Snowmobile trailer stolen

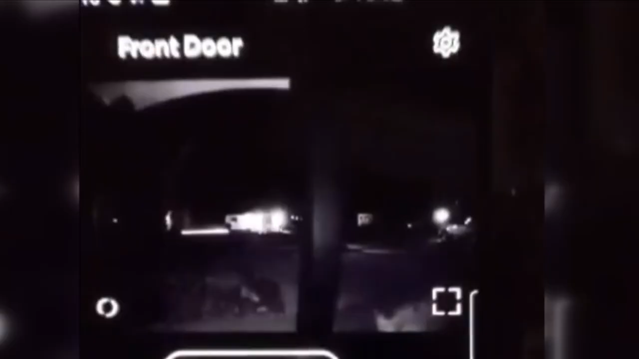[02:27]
Wilson Residential Construction dropped a trailer off with roofing materials.
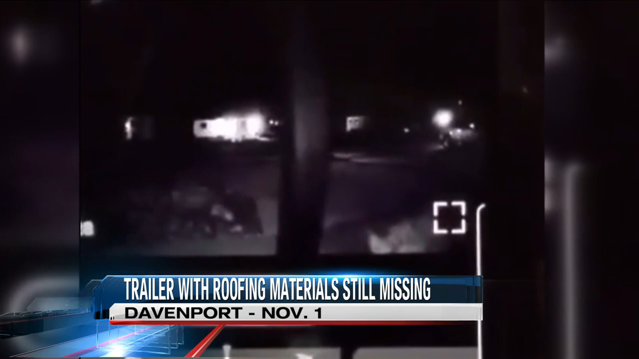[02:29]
This was at a home in Davenport.
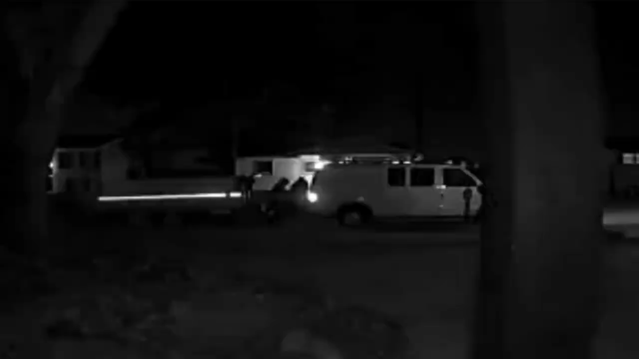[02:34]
Before they could begin work, though, someone stole that trailer with the $11,000 worth of material still inside of it. The owner of the company says the trailer still has not been recovered.